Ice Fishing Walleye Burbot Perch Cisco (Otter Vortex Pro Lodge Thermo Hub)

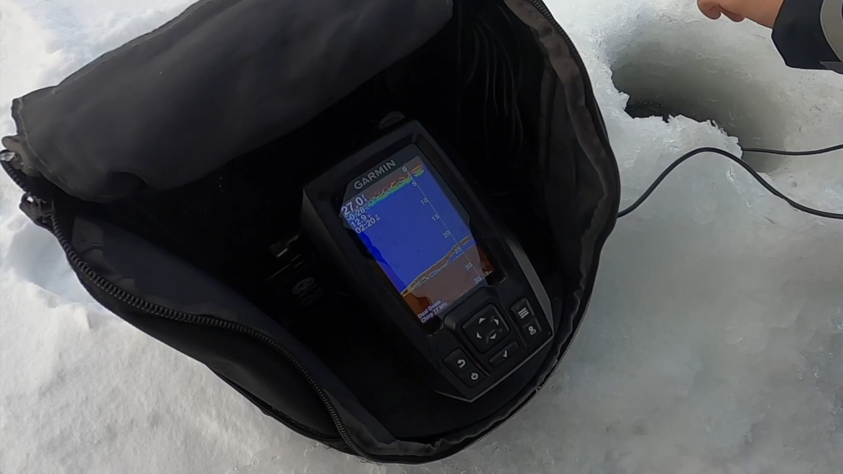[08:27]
Ooh, just marked. Okay. Sweet. No. Hold on, just catch this one first.
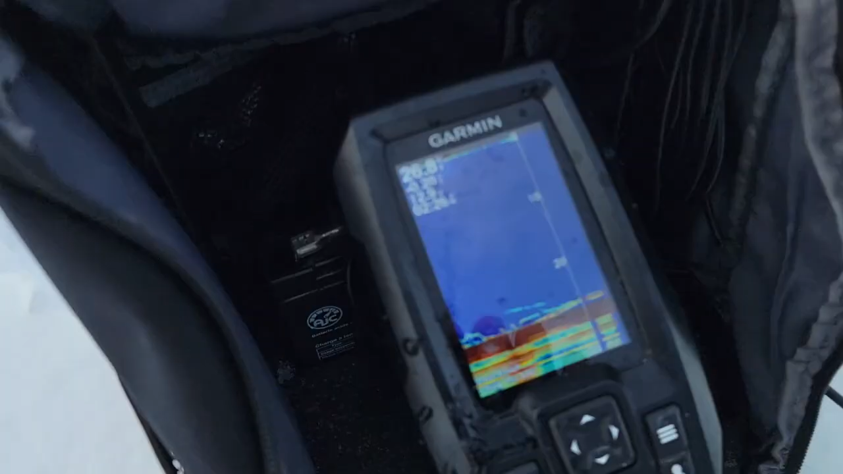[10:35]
Guys, look at that. Lou is marking fish. Probably going to catch one soon.
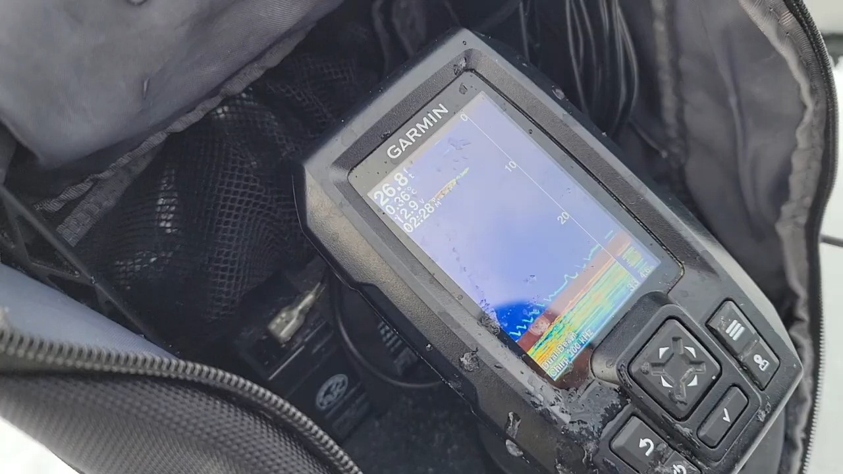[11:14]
We were set up at about 20 feet and we weren't marking anything, so we decided to come out a little bit deeper. This is 27 feet and already 2 fish in within 3 minutes. That's awesome.
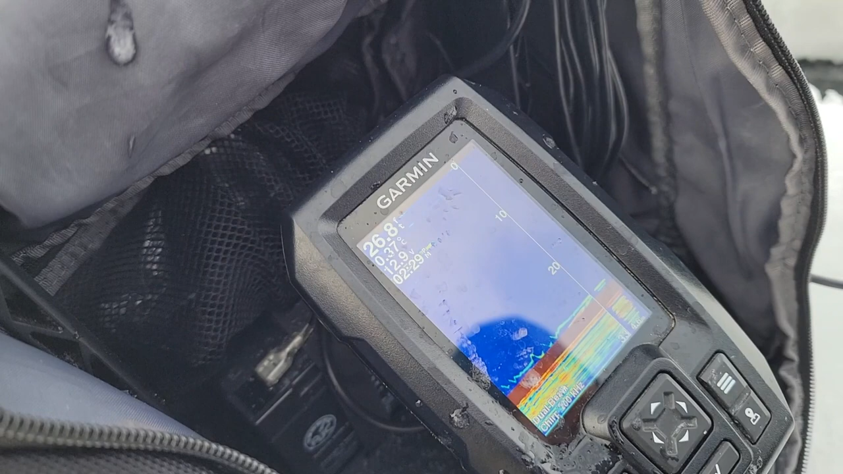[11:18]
Curious. Because we don't have bait on. We don't have bait. Okay, so Lou just put an eyeball on the hook now. Hopefully we catch this guy. Curious little guy. Your eyeball is kind of frozen. Yeah, the eyeballs are kind of hard.